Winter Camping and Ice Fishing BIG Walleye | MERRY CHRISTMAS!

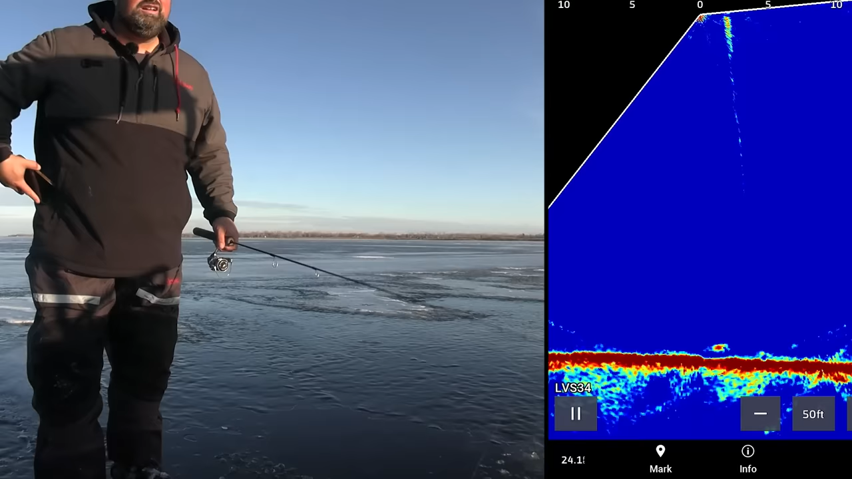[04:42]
Oh, there's a fish here. I was on my phone texting Carter and Adam. Come on. Come on. Come on. Can't tell size. That's decent. That's a decent fish. Not huge, not small. Come on, eat it going up.
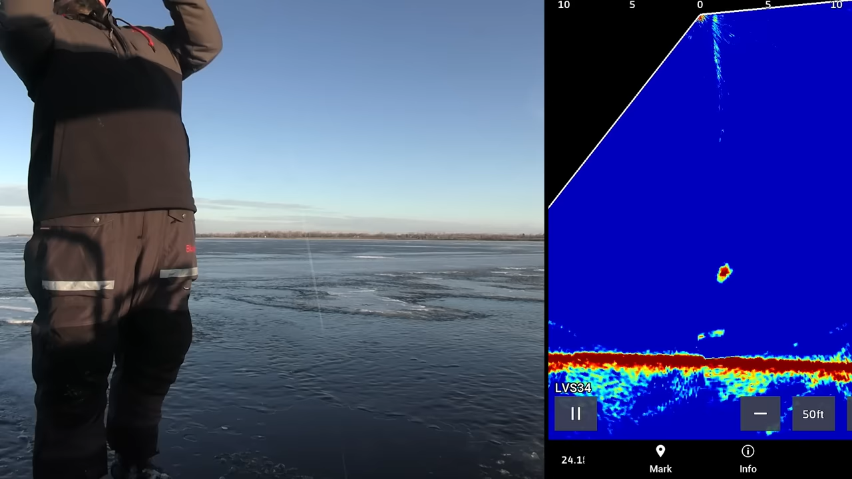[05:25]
Finicky, maybe I need some bait. They're supposed to looking at this back one might be a bit bigger than the first one. Come on. Oh, don't just sniff it, eat it. There we go. That's such a light bite. I bet you he's hardly hooked. Well, we put a walleye on the board. Move shallow to 22, 20 feet right now.
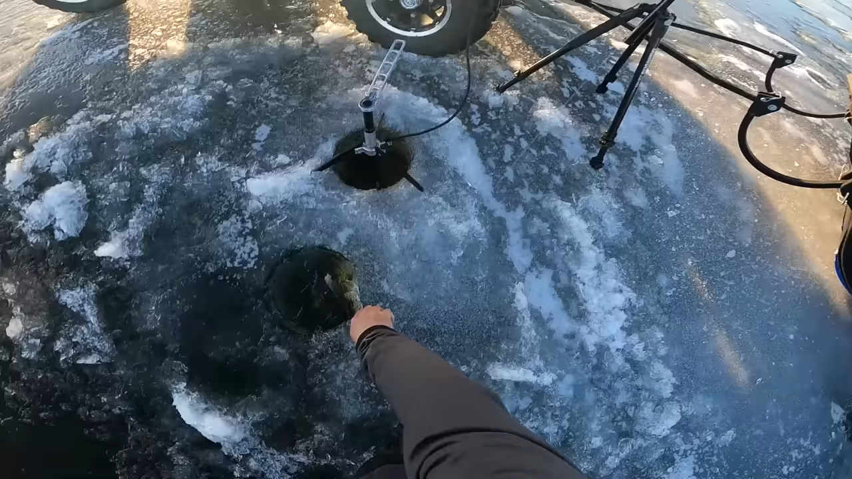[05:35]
And boom, this one's a little bit too big to keep, to eat.
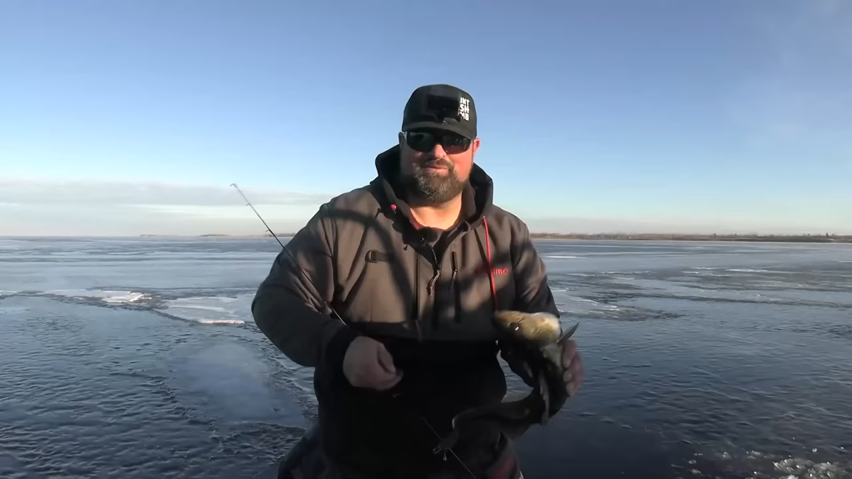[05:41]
And I will be keeping some fish on this trip to cook up in the shack. But oh, I gotta get my camera out of the shade. But fish one of the trip is on the board. When it's nice out like this, it definitely pays to move around a little bit.
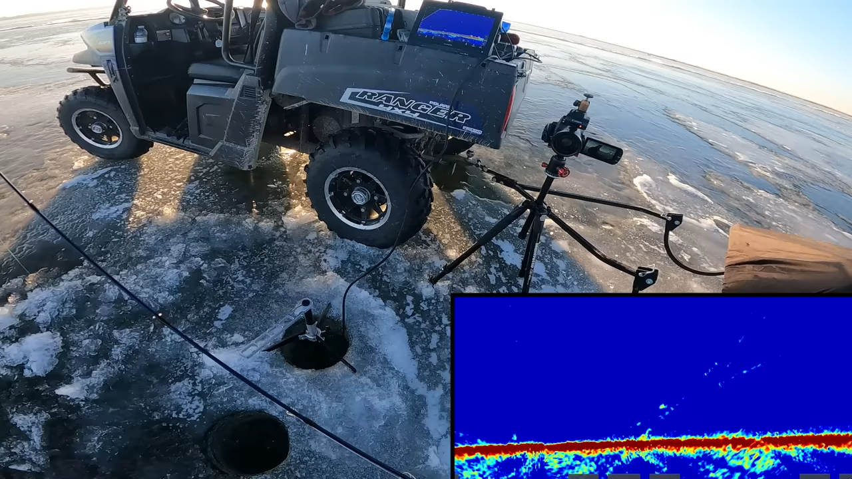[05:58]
Come on. Not very big. Funny how like normally I have more confidence fishing those fish in the dirt, especially with no bait.
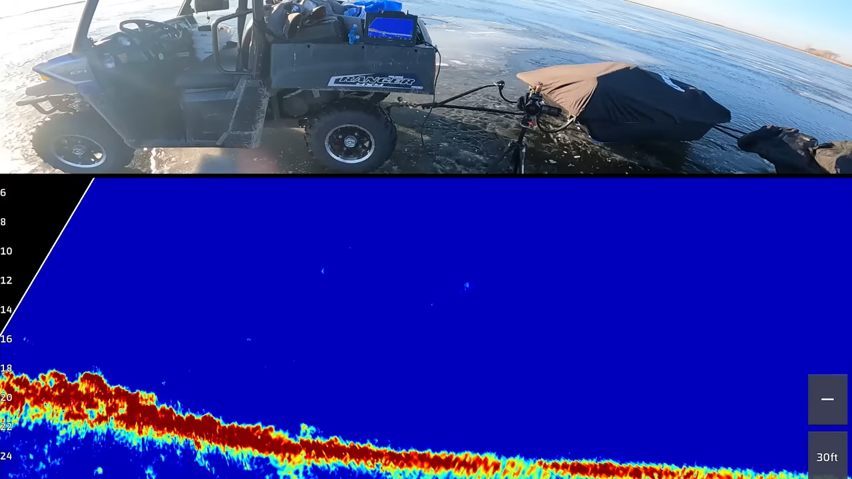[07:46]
And the kind of structure I'm starting on to search is a big rock pile. So as I turn the live scope, you can see here all those like bumps on the bottom, those are all rocks. So this way it gets pretty shallow up to like 12, 10 feet and just a big rock pile. And I'm right on the edge of it here, basically. So when I turn this way, you can see there starts to be less and less rocks.
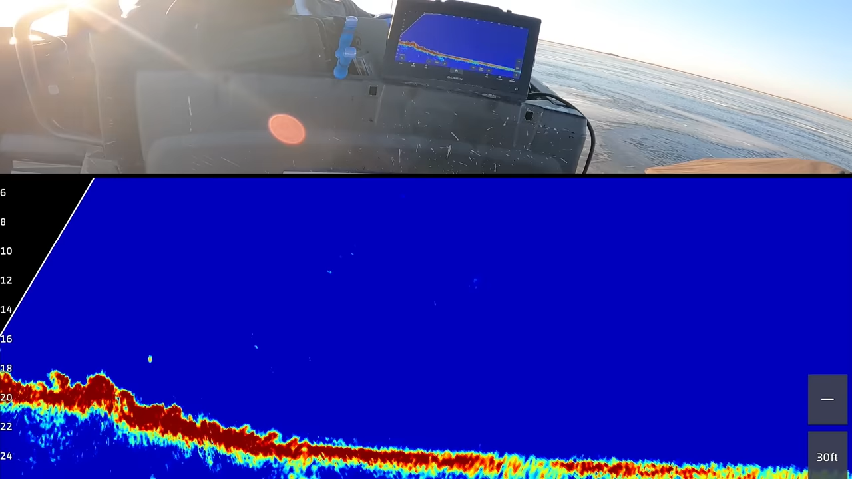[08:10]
I started kind of right on that transition, but I was noticing more fish crawling along in these rocks. So that's why I moved over here.
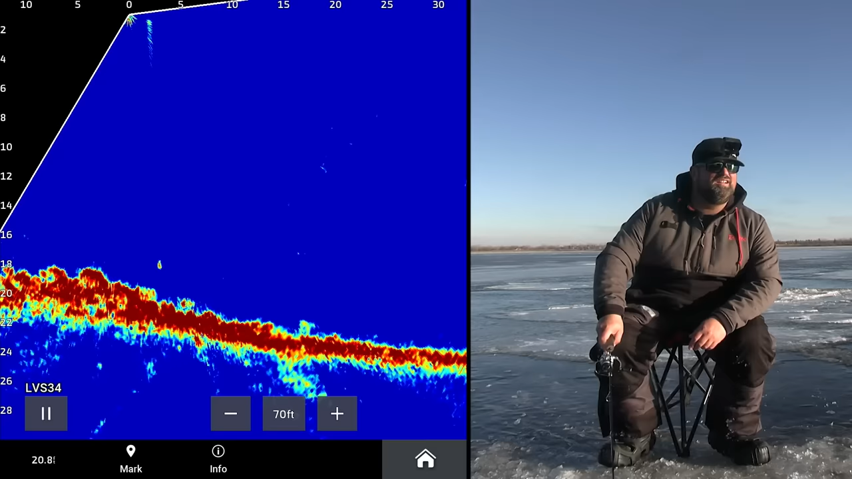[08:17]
Oh, what's coming here? It's coming here off the bottom.
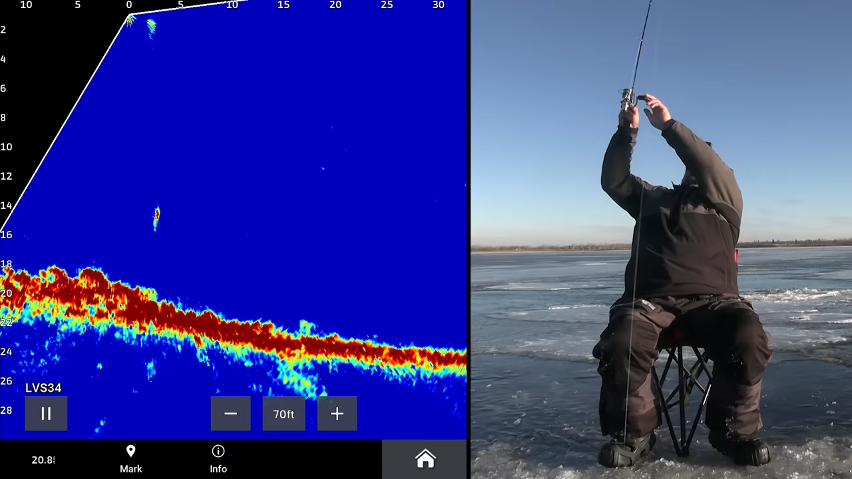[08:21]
There we go, right in the rocks. What do we got? Walleye, eater walleye, I think. He's gonna be supper.
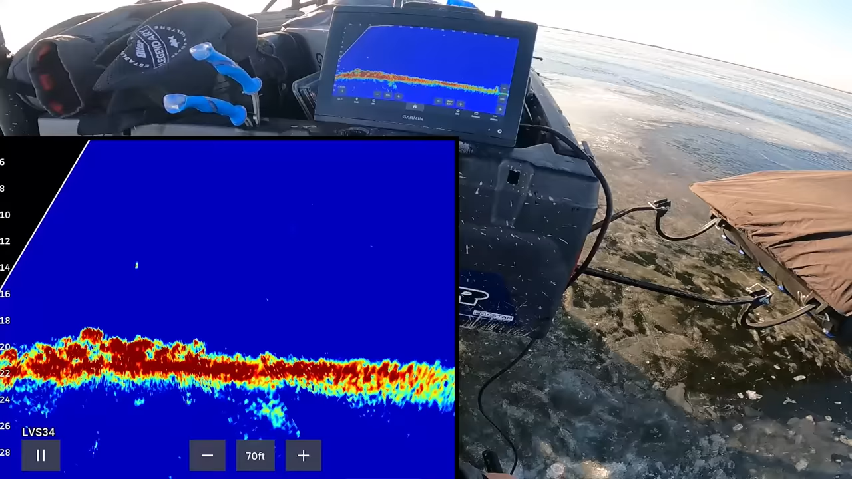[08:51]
Oh, what's this right here? 20 feet away.
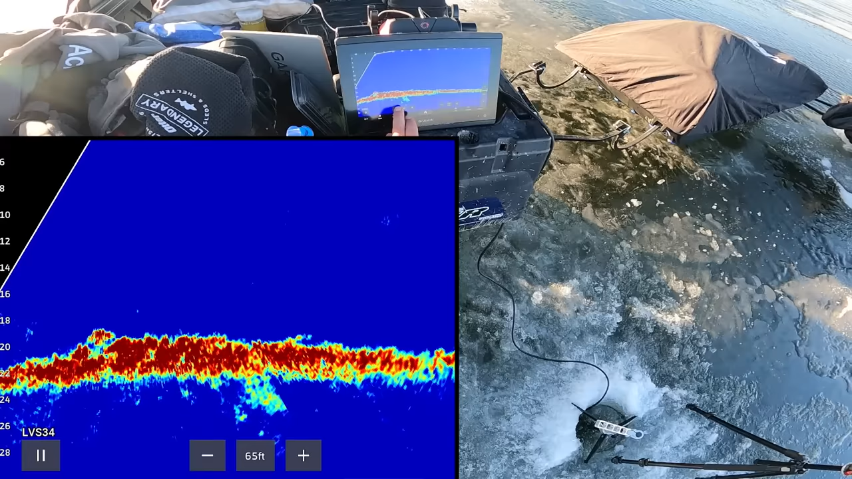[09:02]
Zoom out a bit. Crawl along the bottom. Might be a decent fish. Man, they're in those rocks. Tight.
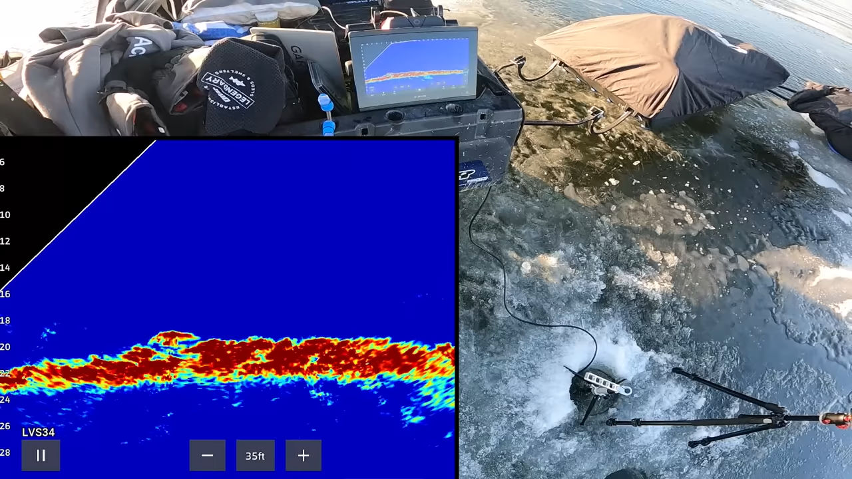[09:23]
I'm just gonna jig above these rocks. Here it comes. Come on. Looks good. That looks like a decent fish right there. That's decent. They're in these rocks. They're in these shallow rocks. Still not huge at all, but maybe an eater this time.